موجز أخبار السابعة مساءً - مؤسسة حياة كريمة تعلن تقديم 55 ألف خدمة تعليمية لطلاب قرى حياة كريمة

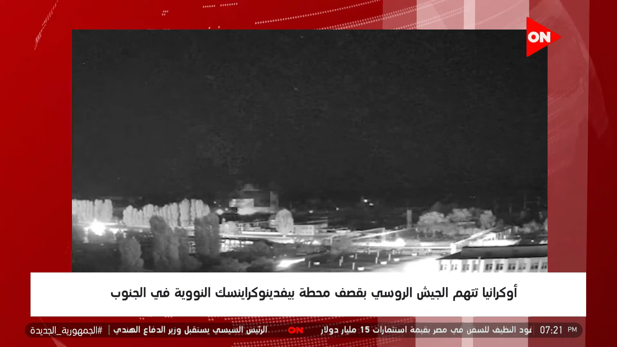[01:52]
الأوكرانية المشغلة للمحطات النووية أنه وقع انفجار قوي على مسافة 300 متر من المفاعلات في المحطة مشيرة إلى أن الوضع مستقر وأعيد ربط المحطة بشبكة الكهرباء مرة أخرى